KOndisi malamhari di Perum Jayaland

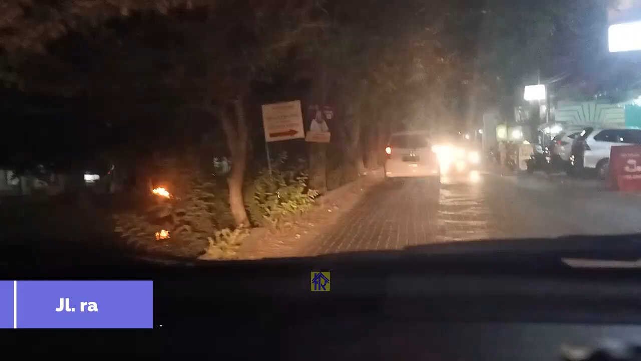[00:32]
Jumpa lagi dengan saya di sini, teman-teman. Saat ini saya ada di jalan di arah Petro, teman-teman. Sudah melewati pasar Petro, kita akan ke perumahan Jaya Regensi Jaya, teman-teman. Di malam hari ini bagaimana situasinya?
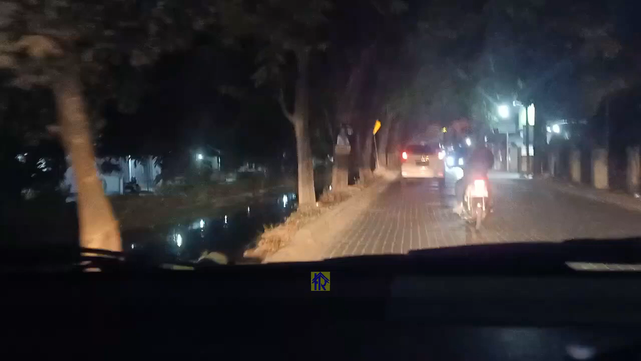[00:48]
Apakah sepi situasinya?
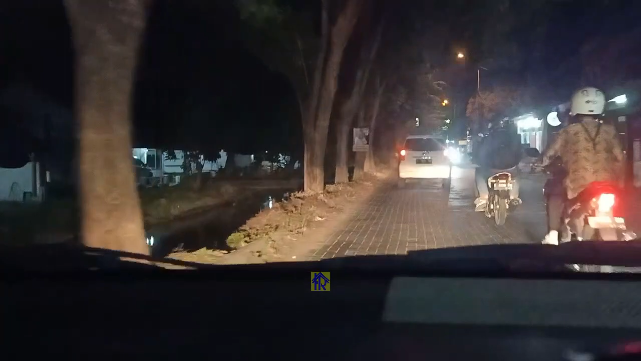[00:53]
Ini kalau lurus terus ujungnya ini adalah Kalanganyar, teman-teman. Daerah Kampung Nelayan, dan biasanya di situ ada kolam pancingnya serta ada makanan pepesan ikan bandeng. Nah, kalau kita belok kanan itu kita akan ke Dusun Damarsi, Desa Damarsi, ke arah Kelurahan Duku Tengah.
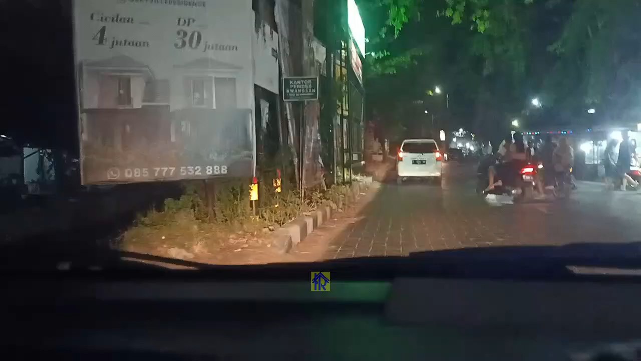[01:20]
Masuk lewat wilayah di tengah, teman-teman. Kita ambil lurus.
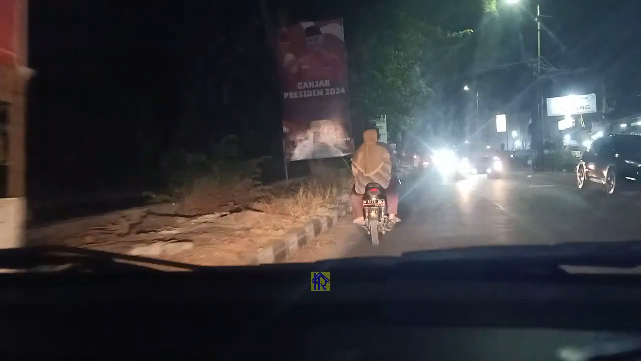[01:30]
Nah, sekarang ini jalannya jenis cor beton ya, teman-teman. Kalau ini pagi hari ini macet ramai, teman-teman. Tapi nggak seberapa macet juga.
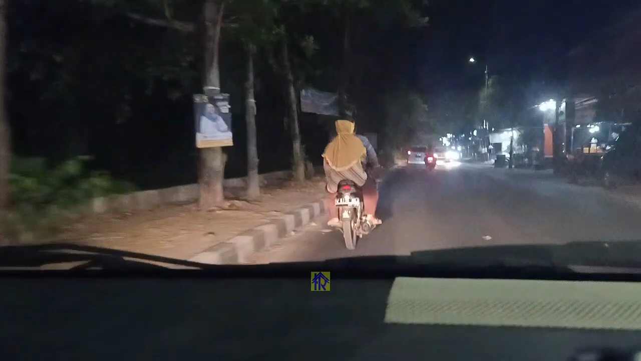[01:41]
Cuma ya merambat jalannya.
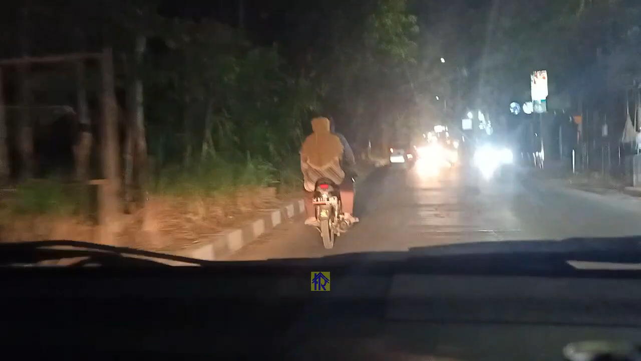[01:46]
Sebelah kanan kita ini adalah pom bensin, teman-teman. Ini pom bensin ini yang di sini, di sana sudah nggak ada lagi pom bensin.
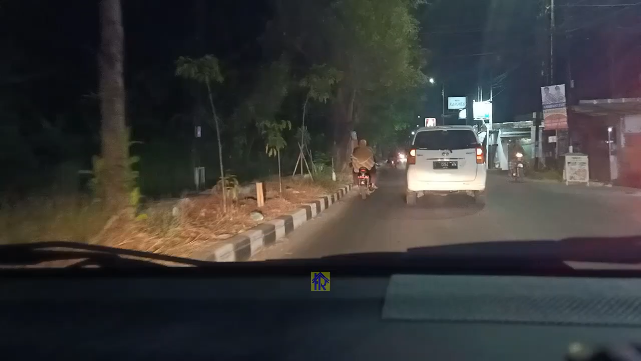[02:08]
Jadi kalau mau isi pom bensin yang paling dekat di sini, teman-teman, yang di wilayah ini.
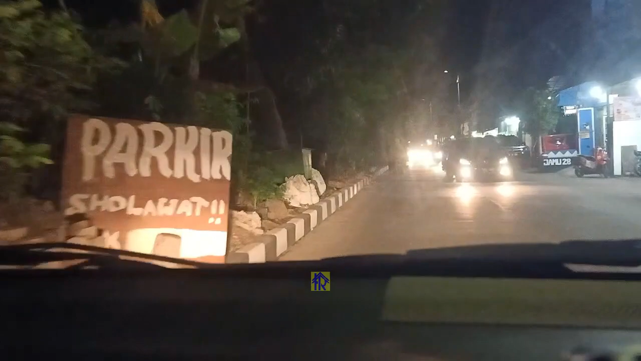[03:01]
Oke, teman-teman, kita akan belok ke kanan. Ini ada acara apa ini, teman-teman, ya? Kita coba lewat ke jalan lewat ini, teman-teman. Namanya itu Chandra Mas ya. Biasa, mungkin aja tembus.
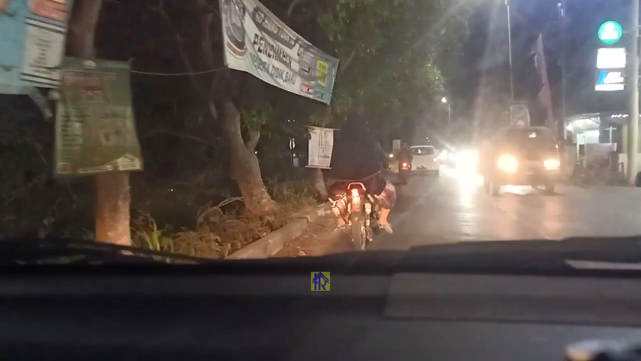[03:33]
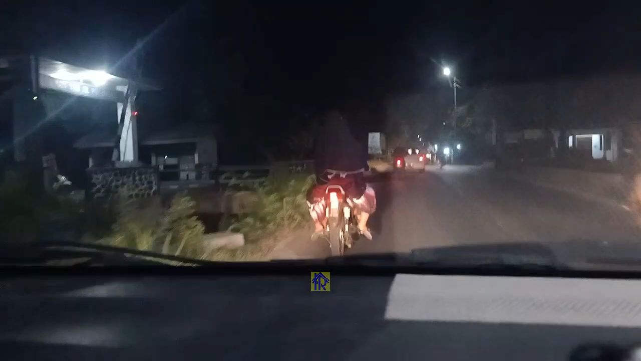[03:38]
Oh, kita akan masuk ke perumahan Chandra Mas.
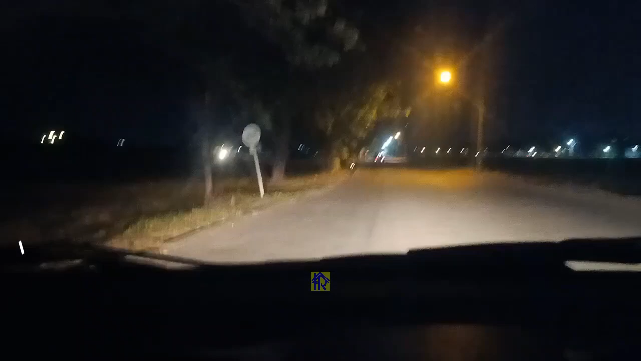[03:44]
Nah, ini sudah masuk lingkup Chandra Mas, teman-teman. Perumahan Chandra Mas. Ini kanan kiri kita ini masih sawah, tapi ini sudah milik Chandra Mas.
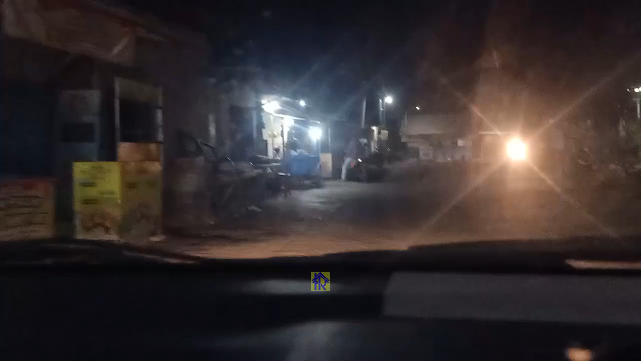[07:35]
Oke teman-teman, sekarang kita sudah masuk di wilayah komplek perumahan Jaya Land, Jaya Regency teman-teman.
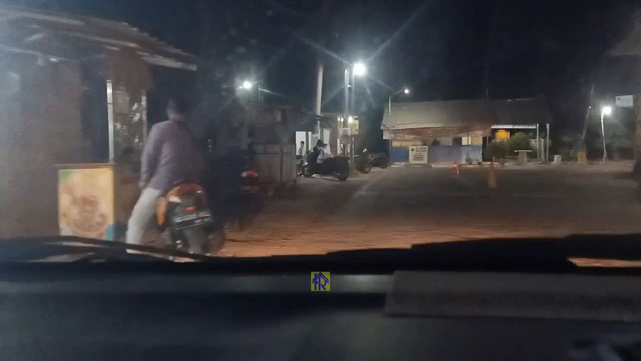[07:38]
Di malam hari seperti ini kondisinya teman-teman.
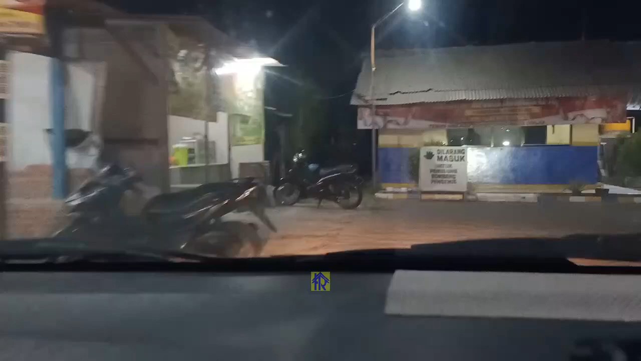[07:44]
Ini sudah masuk tadi tuh pos satpam luar di depan. Nah ini jalannya ini kembar ya teman-teman. Yang sebelah kiri kita ini adalah perumahan Alam Juanda. Ini deretan ruko-ruko yang baru dibangun, teman-teman. Sebelah kanan kita ini baru perumahan Jaya Regency.
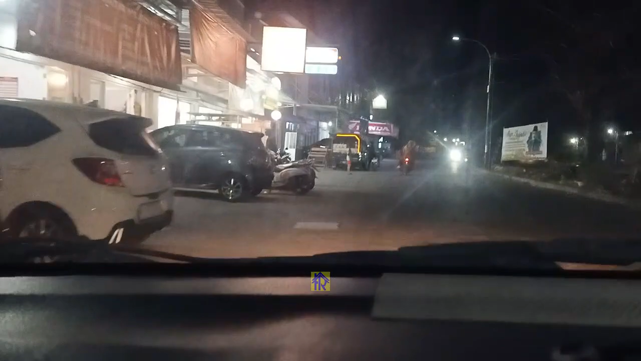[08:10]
Kalau malam seperti ini.
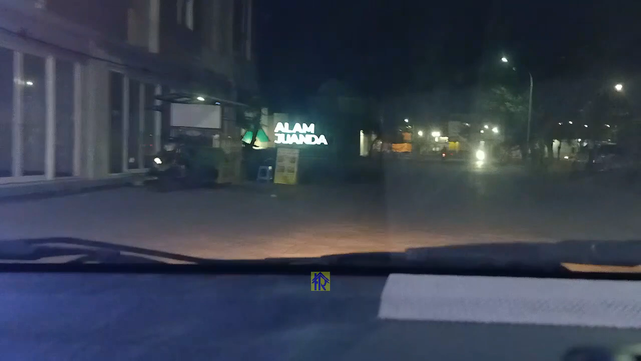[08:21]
Nah, untuk masuk ke Alam Juanda bisa belok kiri ini, teman-teman. Itu lambangnya Alam Juanda.
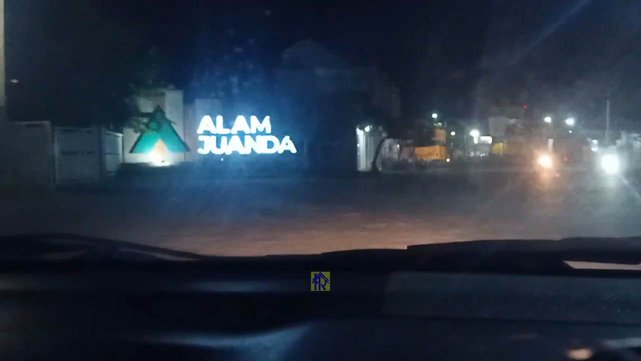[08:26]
Portalnya sebelah kiri, gate-nya.
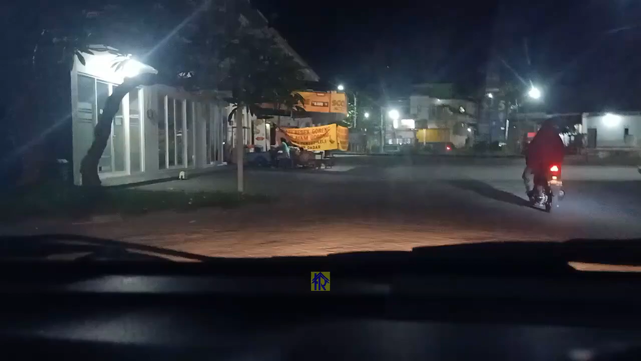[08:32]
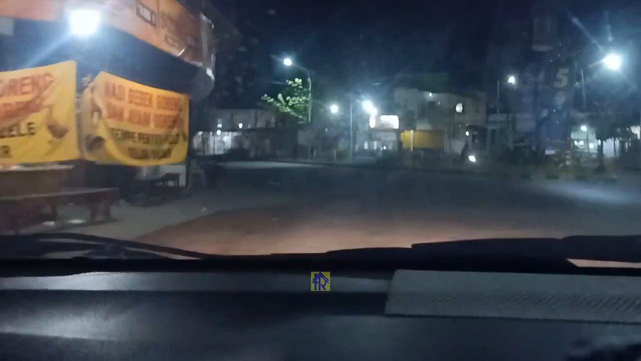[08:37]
Sekarang kita masuk ke Jaya Regency. Nah, ini sebelah kanan kita itu masjidnya Jaya Regency ya, teman-teman. Jalannya cukup lebar ya, teman-teman.
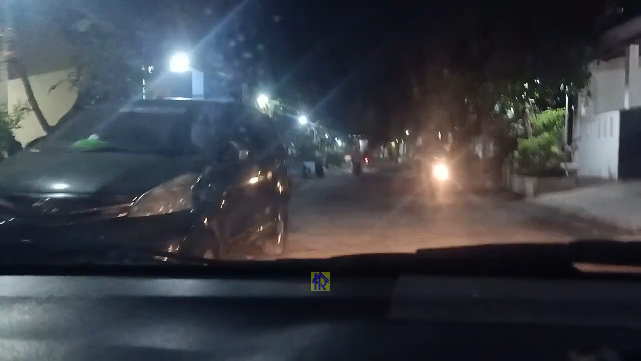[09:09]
Bisa untuk mobil dua papasan. Tapi kalau ada yang parkir di pinggir jalan ya, akhirnya salah satu harus berhenti dulu.